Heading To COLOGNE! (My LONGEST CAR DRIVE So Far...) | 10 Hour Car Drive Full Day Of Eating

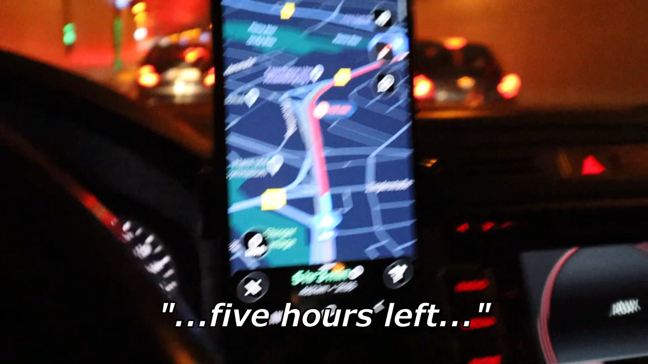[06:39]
5 hours left in the tunnel in Ulm near Stuttgart. Mair is smoking out of the car.